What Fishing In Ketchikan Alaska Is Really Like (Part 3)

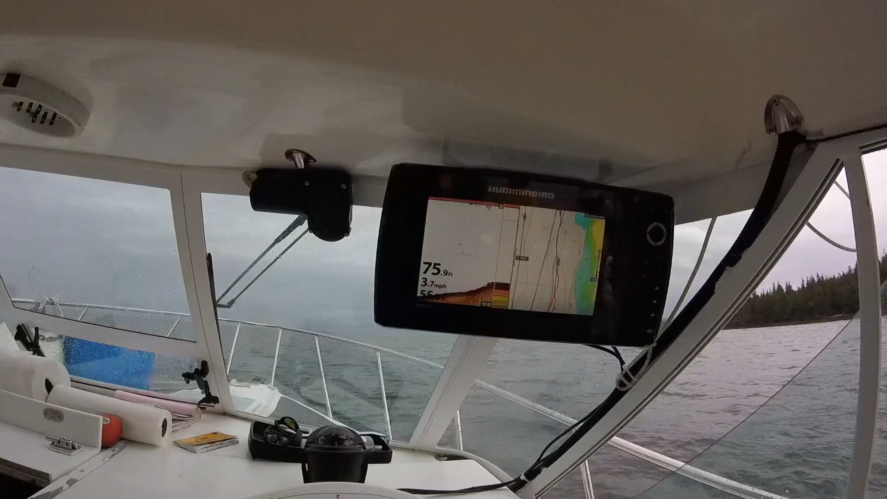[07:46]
On screen: depth 75.9 ft, speed 3.7 mph
Then we have the GPS, and then these little dots here in the middle of the screen are fish and bait.